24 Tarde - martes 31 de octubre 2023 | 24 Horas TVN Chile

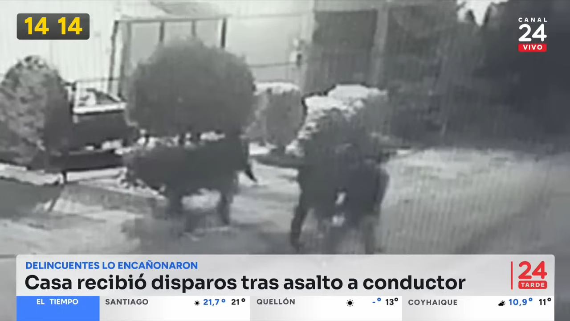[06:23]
un portonazo Cuando fue abordado Por aproximadamente
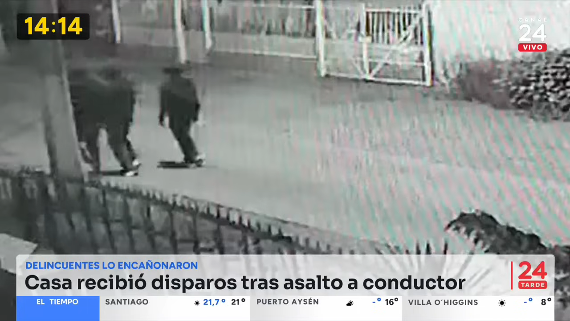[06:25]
Cuatro sujetos Saca un arma Para frustrar Todo esto Esto ocurre precisamente En
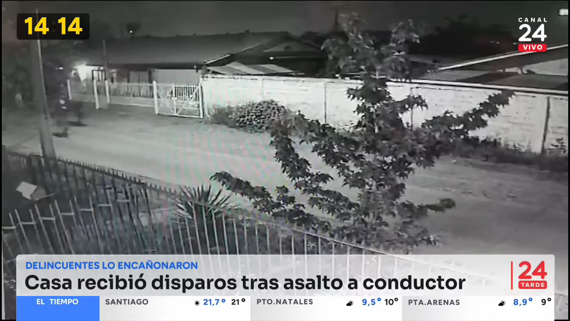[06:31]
el pasaje Veracruz En la Villa México A eso de las ocho y media Cerca de las nueve De la noche Cuando uno
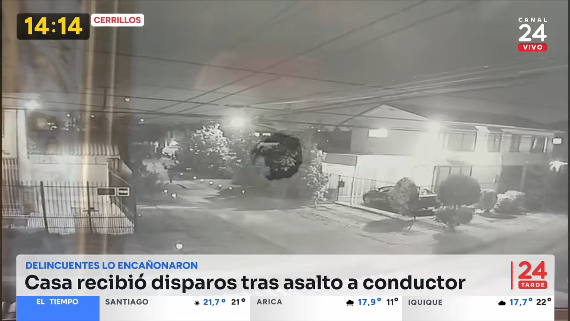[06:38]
de los vecinos Iba regresando A su domicilio En su camioneta Ahí también Aparecen a pie Cuatro sujetos Con la cara Descubierta Donde